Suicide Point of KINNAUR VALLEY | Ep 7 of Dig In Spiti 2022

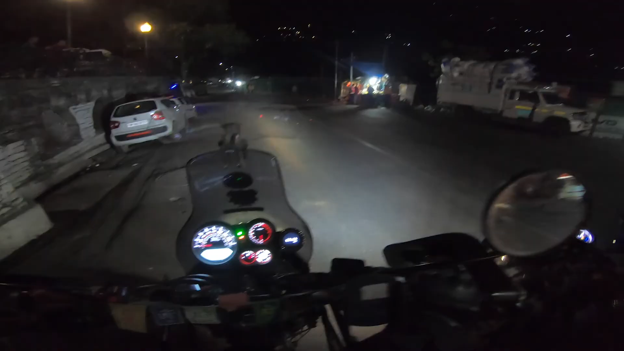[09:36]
तो हम लोग जो है रामपुर पहुँच चुके हैं, अभी रात के 9:50 हो रहे हैं, बहुत स्पीड में आए हम लोग।